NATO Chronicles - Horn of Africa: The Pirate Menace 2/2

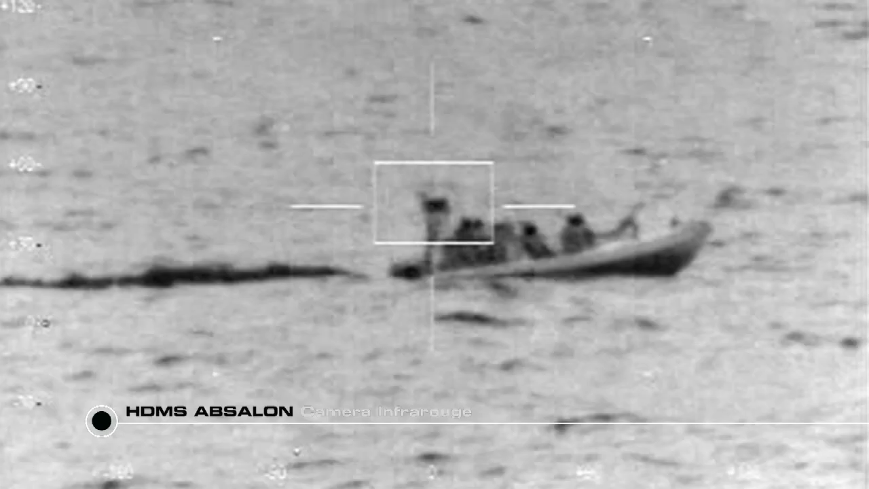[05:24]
The Absalon launches its rapid dinghies after the suspect boat.
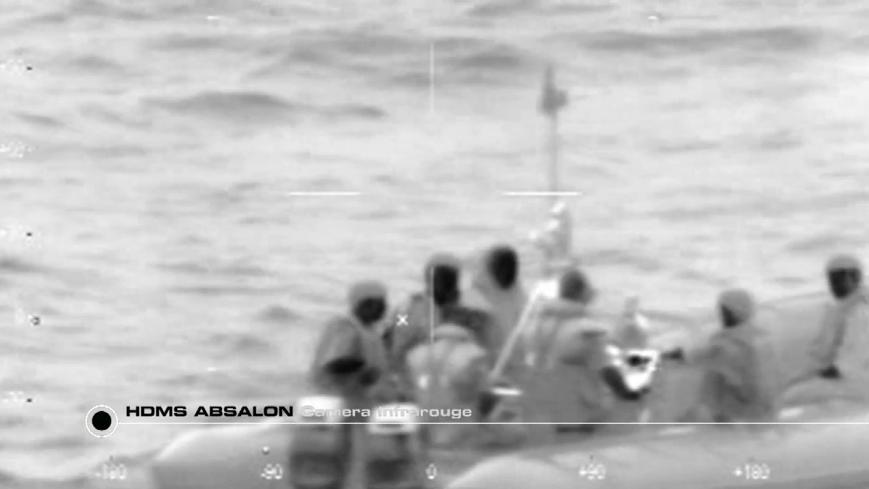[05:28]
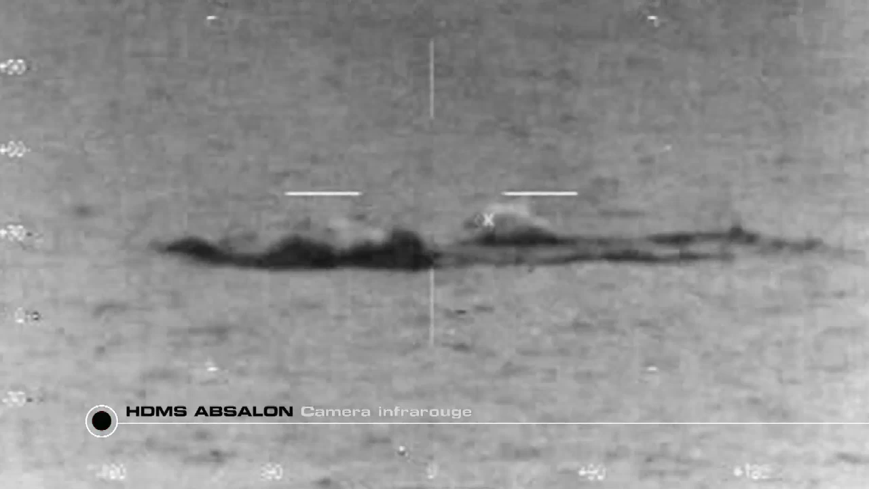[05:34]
After a few minutes' chase in the dark, the commandos covered by the ship's helicopter board the boat. Confronted with the heavily armed Danish elite units, the presumed pirates offer no resistance.
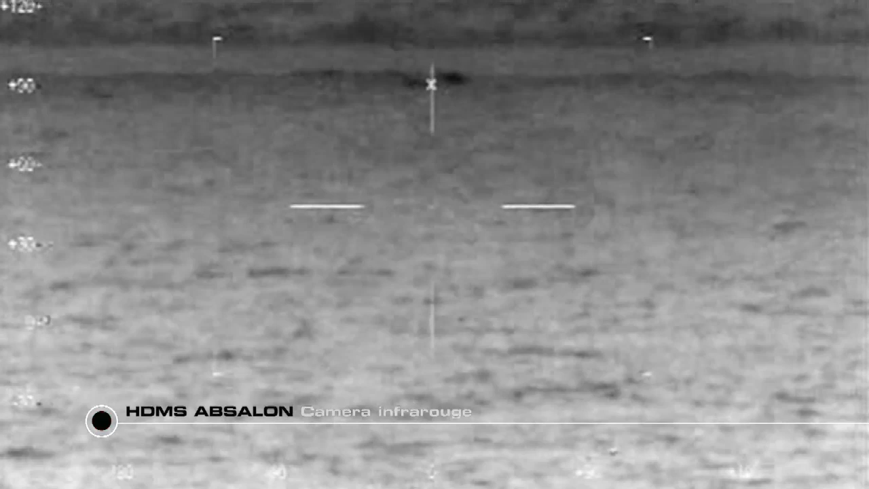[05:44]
Once they have taken control of the boat,
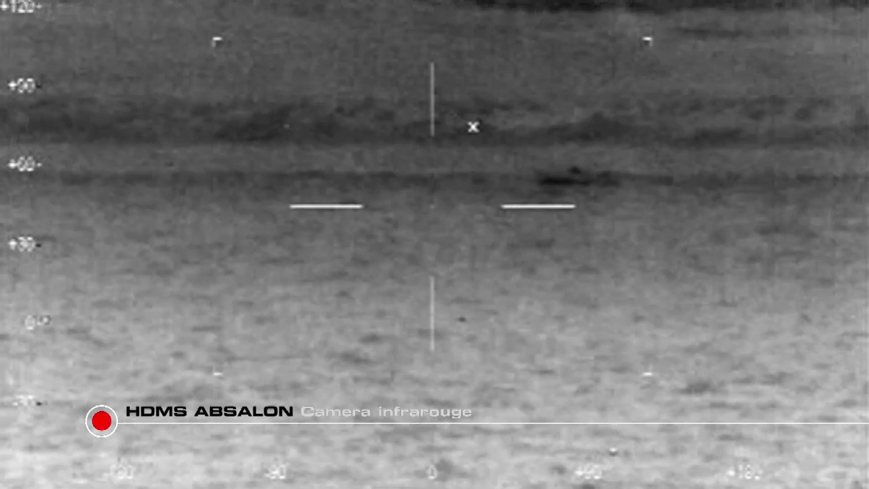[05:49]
the special forces note the suspect's identities before discreetly accompanying them to shore.
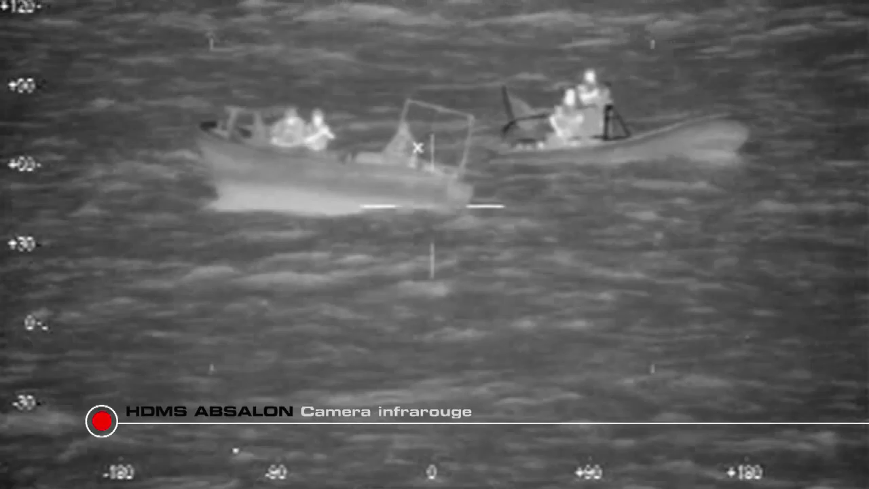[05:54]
The boat they have seized is a mother skiff, a 12-meter whale boat loaded with fuel, water and supplies.
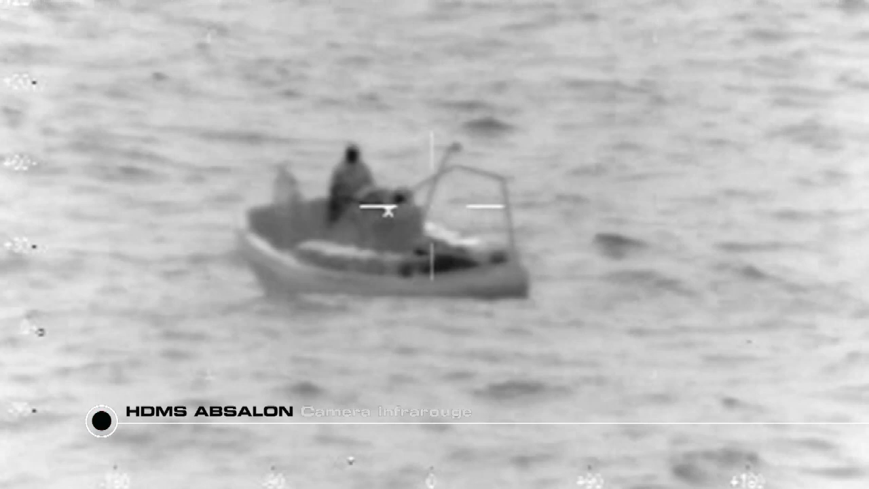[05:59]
It's a sort of nanny boat that enables pirates to remain at sea for several days or even weeks,